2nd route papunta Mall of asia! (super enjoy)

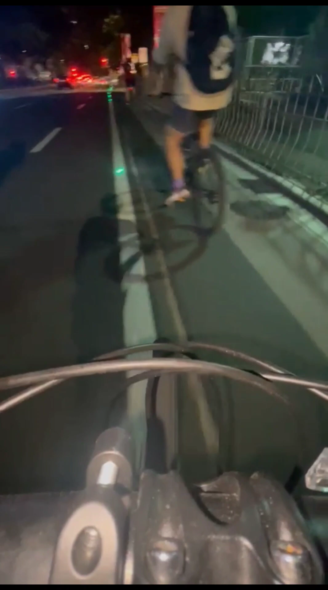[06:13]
Dito kami sa May Ayala Ave. Yan, in frame si Kuya Delta na sa gilid. Ay, sa harap. Ito, itong enter sa CNC Kuya Beams. Yan. So, si Alex, mag-una na. Yun, pasikat, nakakulay red. So, nasa seascape na po kami.